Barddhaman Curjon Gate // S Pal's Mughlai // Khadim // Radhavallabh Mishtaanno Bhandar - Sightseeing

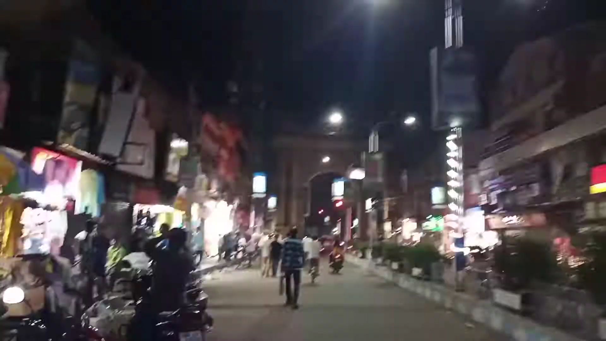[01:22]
এই দেখুন সামনে কার্জন গেট আসছে, যেটাকে বিজয় তোরণ বলা হয়, কিন্তু সবাই কার্জন গেট মানে নামেই এখন অবধি প্রসিদ্ধ।